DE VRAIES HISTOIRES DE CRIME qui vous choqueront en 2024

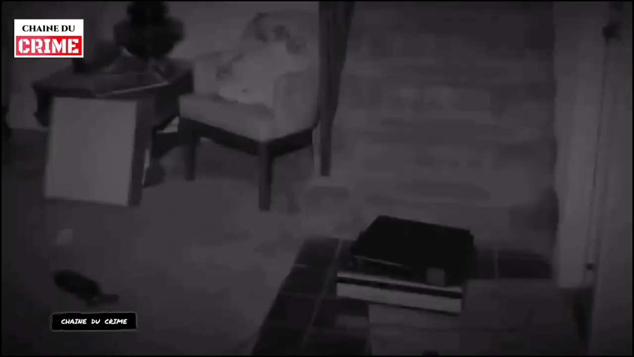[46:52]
La pièce était chaotique, avec un vase cassé et des enceintes stéréo renversées. Curieusement, un magnétoscope et un lecteur de CD étaient placés dans l'escalier,
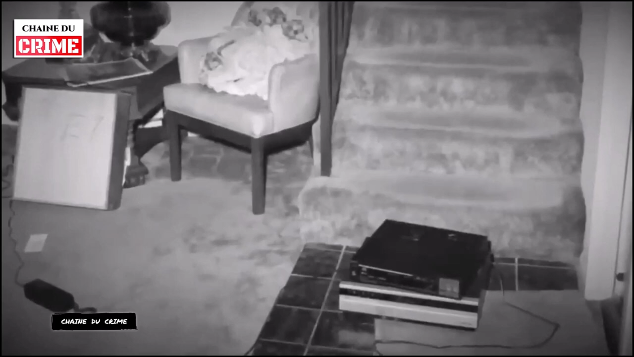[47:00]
comme si quelqu'un avait eu l'intention de les prendre, mais n'avait pas donné suite, des gouttes de sang étant visibles sur le lecteur de CD.
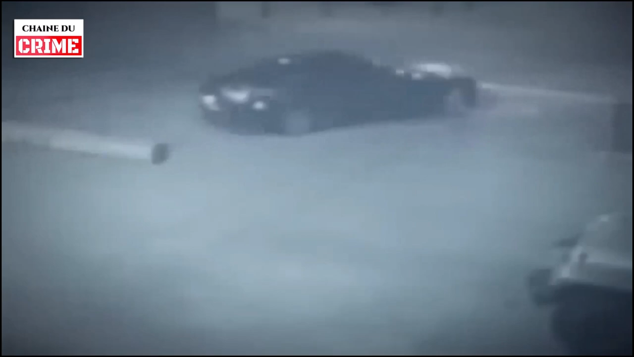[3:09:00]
Les images de surveillance du parking ont été présentées comme preuves contredisant le récit initial d'Henrique à la police selon lequel ils étaient partis chacun de leur côté. Les images enregistrées indiquent qu'une voiture solitaire a quitté le parking quelques minutes plus tard et qu'aucune autre personne n'a été observée pendant les 20 ou 30 minutes qui ont suivi.